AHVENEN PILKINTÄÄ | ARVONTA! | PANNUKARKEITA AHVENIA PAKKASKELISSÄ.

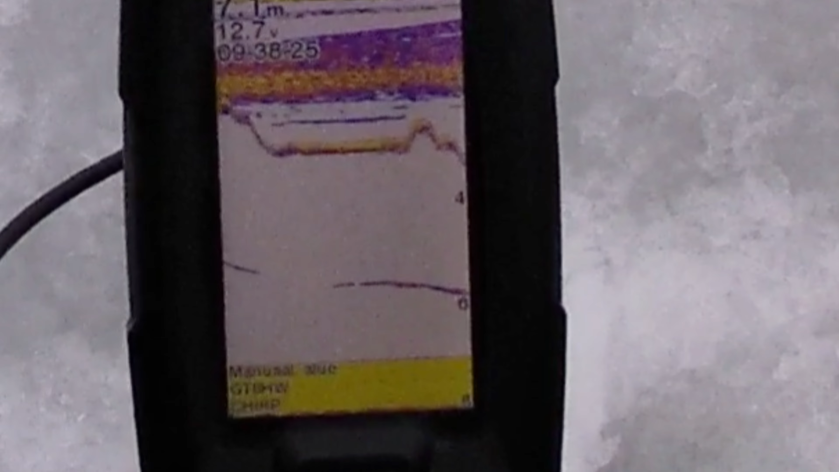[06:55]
Ei tajaa uskauttaa. Rauha sieltä. Nyt tulluu. Pieni. Pieni annamainen.
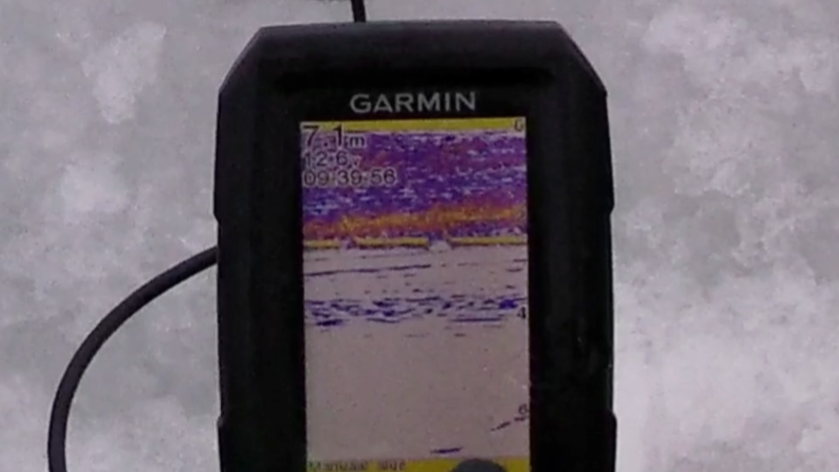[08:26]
Nyt tullaan pohjasta ison pulenäkkeen. Paksuja. Viivoja. Nyt on kaksi oikein isoa. Nyt on kaksi oikein isoa. Paksuja. Alevi varsinkin on. Todella iso.